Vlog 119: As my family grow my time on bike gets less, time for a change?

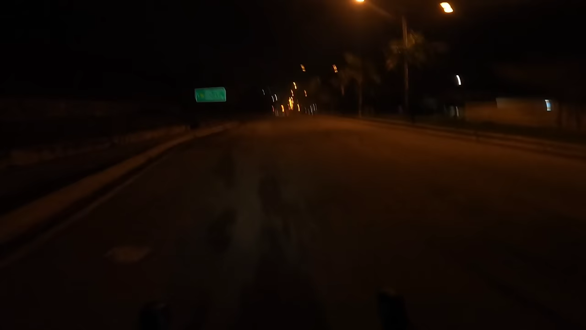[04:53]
Right now, can't see a thing. Much brighter now with the road lights. So, one thing about Malaysia,
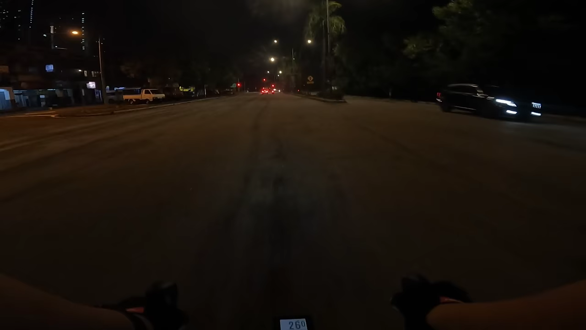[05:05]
I would prefer riding early in the morning so I can end the ride early.